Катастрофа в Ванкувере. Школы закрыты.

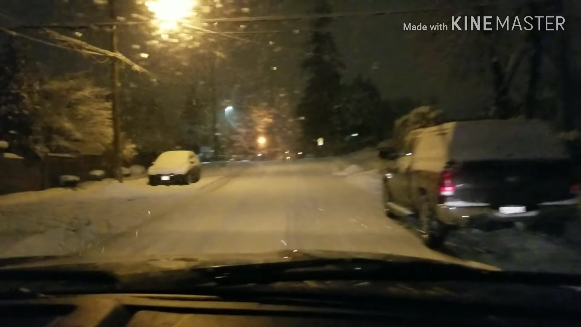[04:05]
Никто не ходит в школу учиться. Температура у нас в Ванкувере минус 2 градуса. Вот. И уже дети не ходят в школу. А я обожаю такой снег. Мы сейчас едем в магазин за солью дорогу посыпать. Потому что чистить чистим, а надо еще посыпать, чтобы не падать. Очень скользко. Все люди чистят, играются, дети довольны.